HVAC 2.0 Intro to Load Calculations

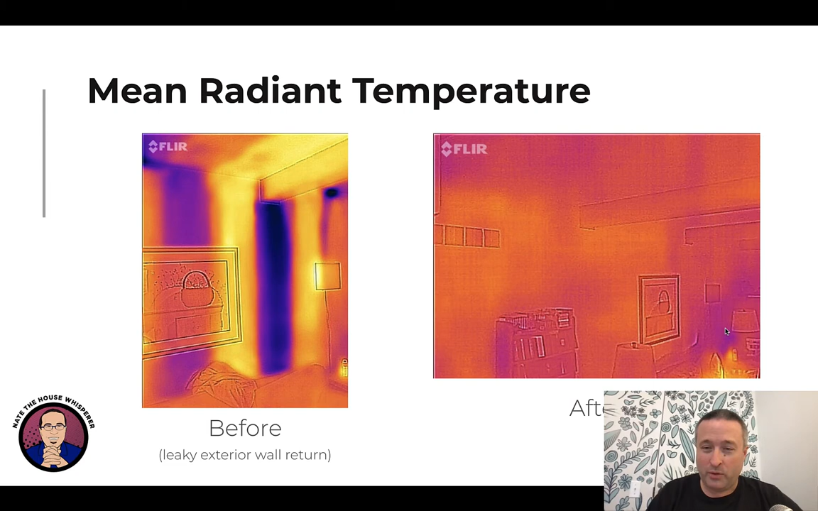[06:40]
So all of those cold spots that you see here, they're gone. I guess the corner's not perfect over there. We didn't address that, but we definitely fixed this wall. This is actually another picture from the same house. This is a knee wall. So there's in the winter time and this is taken in the summer. But see where this this all looks like it's the same temperature.